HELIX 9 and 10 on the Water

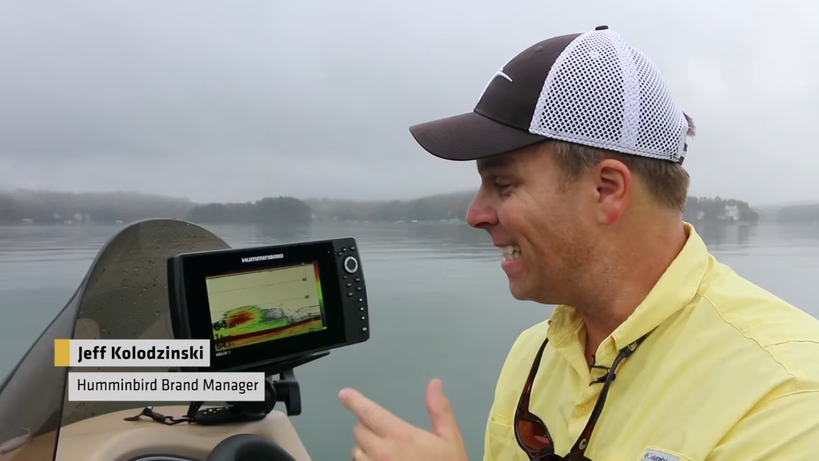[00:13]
It's the Helix 9 and the Helix 10 units. You've probably heard about the Helix 7 that won Best of Electronics at ICAST.
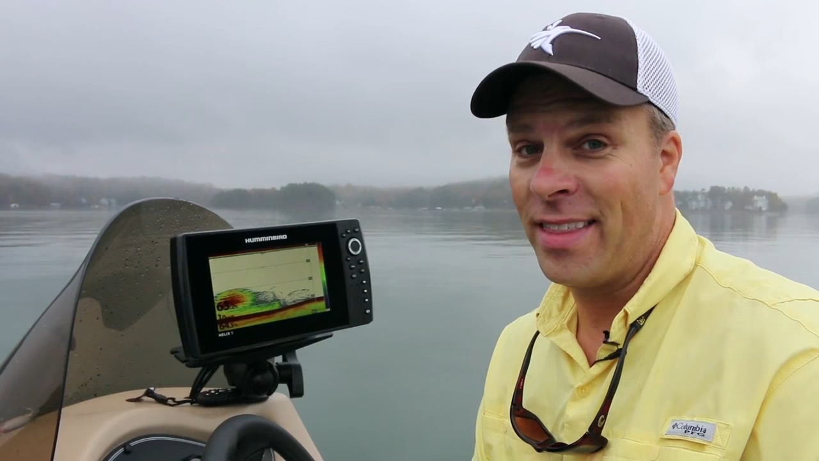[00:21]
Well, the Helix family has grown. It has two new big brothers, the 9 and 10. They've got the same features as the Helix 7. Big wide screen where you can look at multiple technologies. Really bright so you can see them anywhere in the boat. But these two are supercharged with a couple new technologies. I'm on the water and I want to check them out first hand.
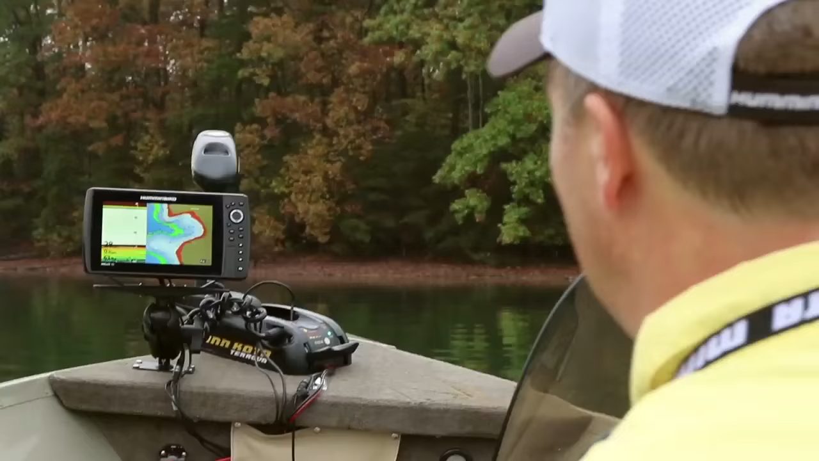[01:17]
Going .9 miles an hour. It's 63.7 degrees is the surface temperature. And you know what else? It's 27 feet deep. I got that from the front of the boat. I can see it all the way back here.
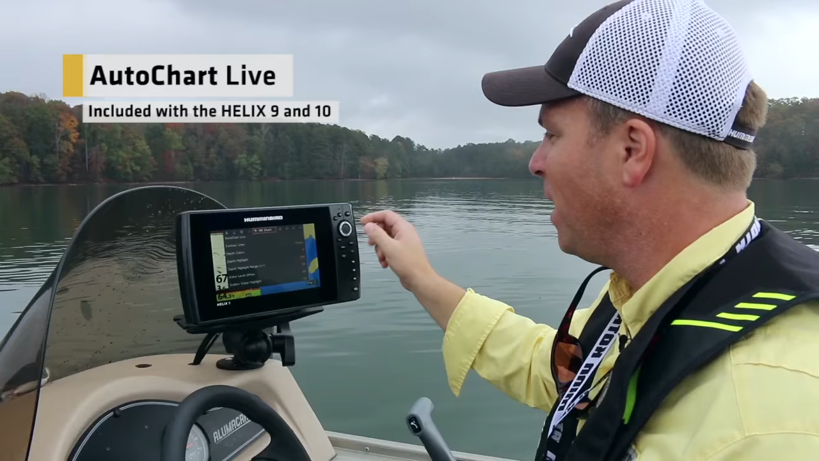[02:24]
Hit menu once and menu twice to go back to the main menu. All I have to do is tab over here to where the Humminbird Chart options are, and I come right here to Auto Chart Live. It's off. I'm going to turn it on, and now I just back out of there. So watch this. I'm going to put the boat in gear. Just nice and slow. I can go up to 10, 15 miles an hour. You can actually even do this on plane. Let me zoom in here. I'm actually making a map right now. There's contours coming.
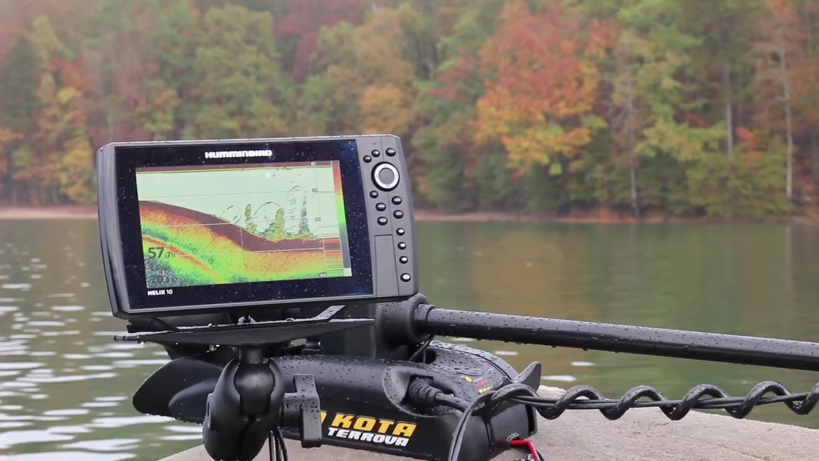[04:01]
The nice part about when you're doing Auto Chart Live, you're going to see some things that you want to come back and fish. I just dropped a waypoint back there. I'm going to come back and drop a line on that one. One of the great differences about the Helix 9 and 10 from the Helix 7 and Helix 5 is that they're networkable. And that means they share data. Right now you can see I've got the Minn Kota stored.
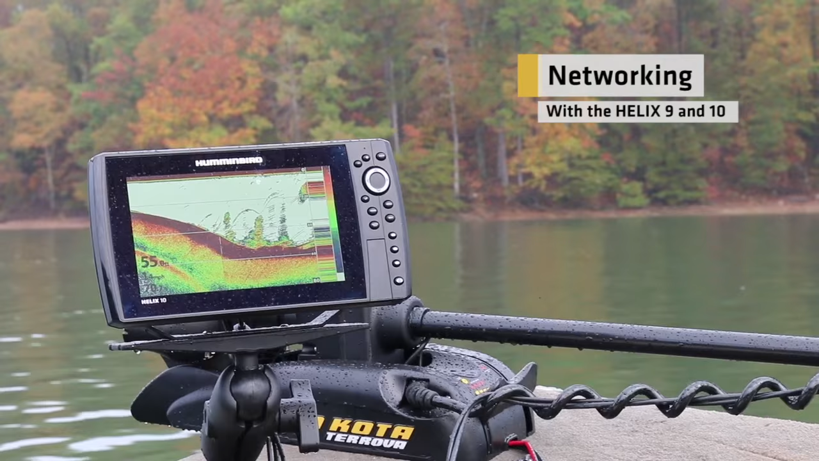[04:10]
It's not even in the water, but I'm getting sonar data from the transducer off the back of the boat. Look at that bait ball. That is huge. I can see that all the way in the front unit. I'm going to take a waypoint. Marking that. You can see it. Look, there's the bait ball right over the tree and right there.
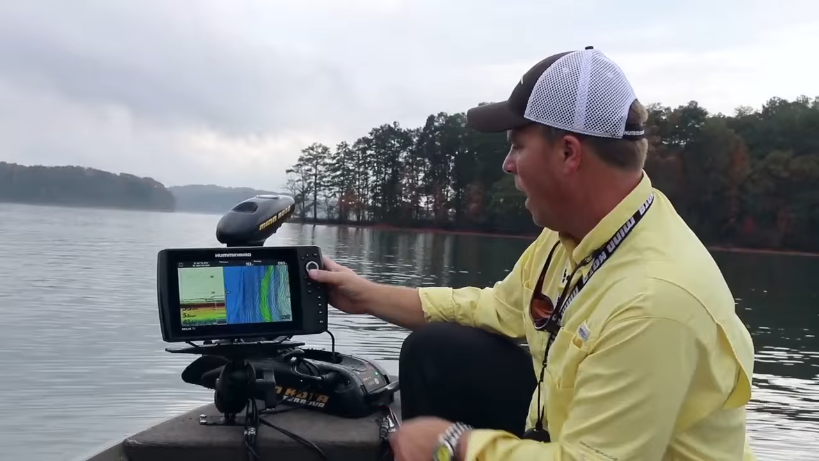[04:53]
Watch how easy this is to use. I'm going to go over here and I'm going to pick a contour. We've seen a bunch of fish in about 30 feet. So I'm going to pick actually the 30 foot contour. I've cursored over to that and I'm going to hit go to. Now I'm going to hit follow the contour that pops up.
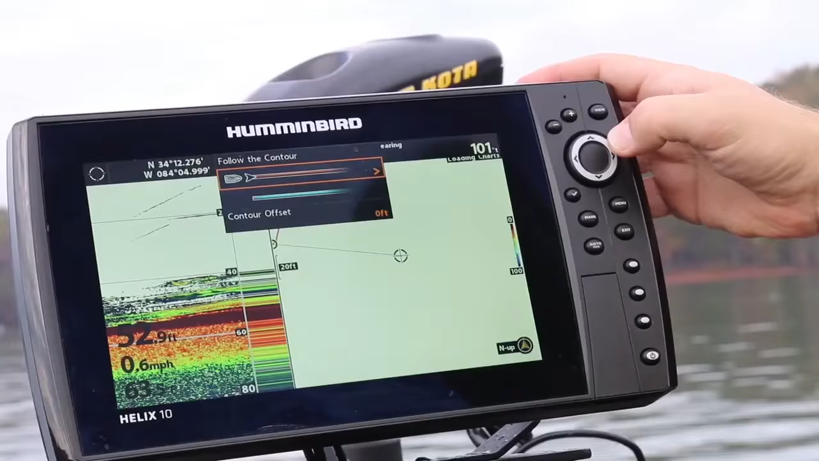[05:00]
On screen: speed 0.6 mph
If I want to go to the left, I'm going to follow this orange line.
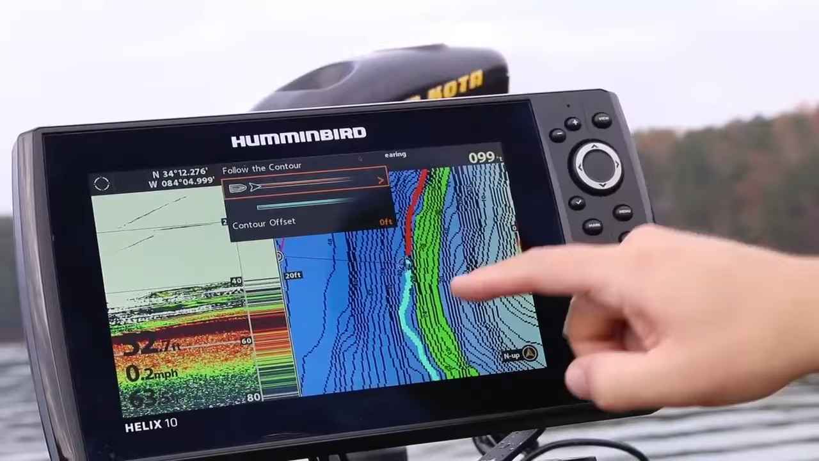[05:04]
On screen: speed 0.2 mph
If I want to go to the right on that contour, I'm going to follow the blue line. In this case, I want to go to the orange.
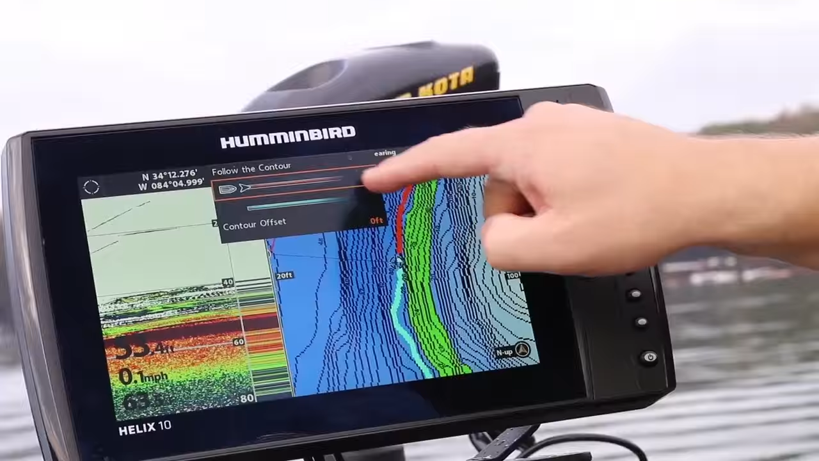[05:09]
On screen: speed 0.1 mph
So I'm going to hit the arrow right there. I'm going to select the speed that I want to go.
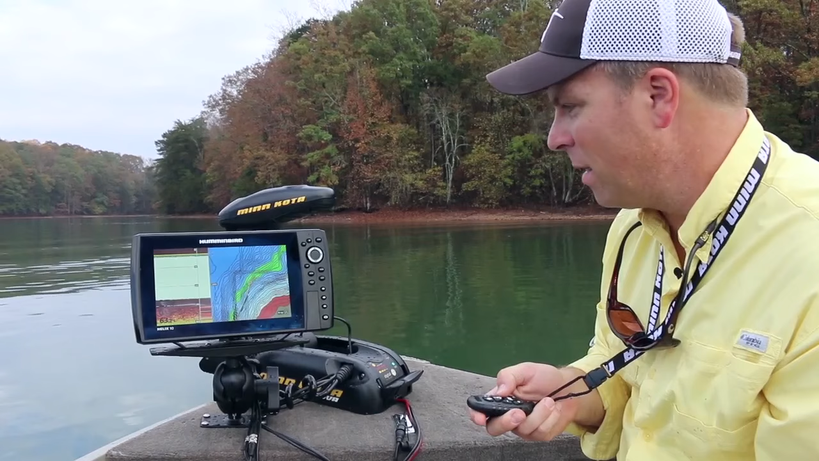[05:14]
I'm going to turn this up a little bit. It's just that easy to run iPilot Link with your Humminbird Helix and your Minn Kota Turova.